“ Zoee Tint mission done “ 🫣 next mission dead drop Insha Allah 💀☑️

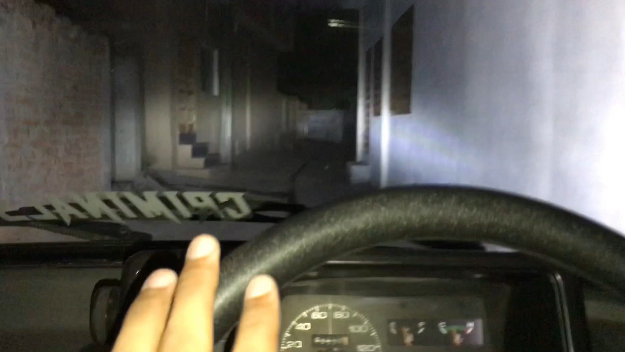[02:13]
इसमें C6 का रिजल्ट क्या कुछ है। तो ये हाई पॉइंट है और ये लो है, बाकी फ्लैश के लिए बेहतरीन है, तो बारिश में ये काम नहीं करती बिल्कुल भी। बारिश का अगर टाइम हो, बारिश हो रही हो, तो बिल्कुल काम नहीं करती,
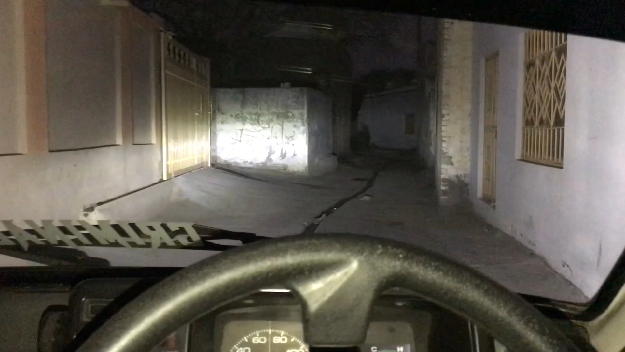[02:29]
तो इसके लिए तुम्हें फालतू लगवाने पड़ेंगे अगर किसी ने भी लगवानी हो C6 की लाइट।